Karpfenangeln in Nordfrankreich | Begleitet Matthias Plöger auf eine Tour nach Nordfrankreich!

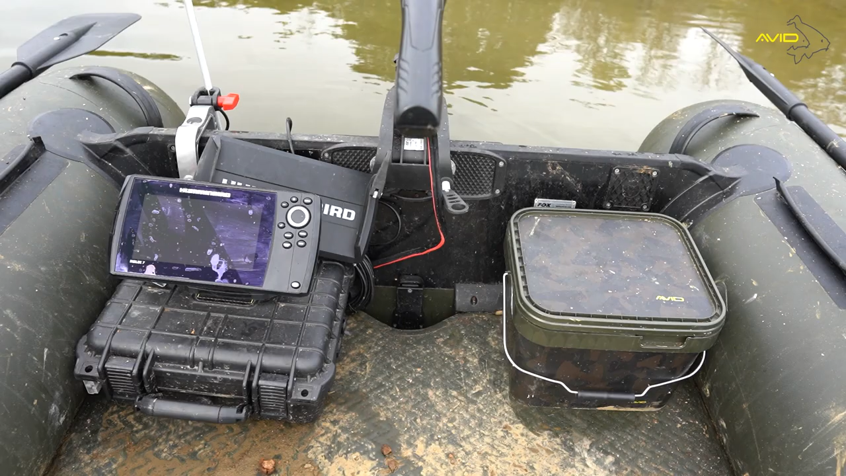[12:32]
und an kleinen Gadgets am Boot habe, was ich euch für solche Gewässer auch empfehlen würde. Ist natürlich einmal ein gutes Echolot. Ich habe absolut das Side-Imaging für mich entdeckt. Damit könnt ihr auch mal in flacheren Gewässern, ich sag mal so ab 3 Meter oder bis 4-5 Meter funktioniert das, glaube ich, ganz gut,
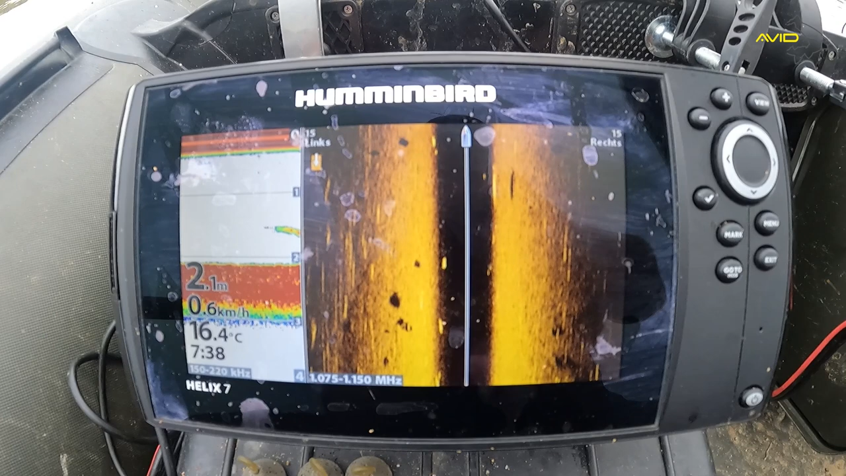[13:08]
On screen: depth 2.1 m, water 16.4°C, speed 0.6 km/h
dass ihr auch aktive Fische sucht oder aktiv Fische sucht und vielleicht Fische findet, die einfach ein bisschen rumziehen, und dann könnt ihr euch die anzeigen lassen auf dem Echolot.
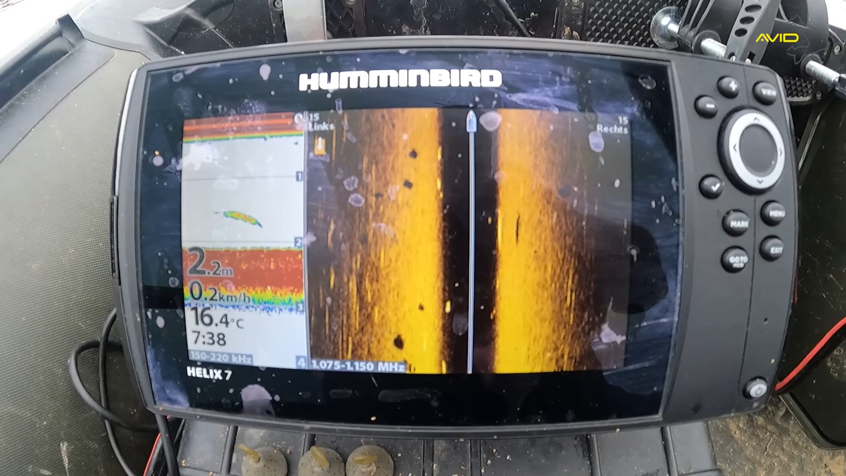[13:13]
On screen: depth 2.2 m, water 16.4°C, speed 0.2 km/h
Außerdem natürlich einen dicken Akkukoffer für E-Motor und um das Echolot zu betreiben. Da gibt es ja viele Hersteller. Ich habe jetzt den von Carpotronics, bin damit super zufrieden, und ohne diese Teile will ich auch nicht mehr los. Außerdem habe ich immer noch einen kleinen Eimer. Dort habe ich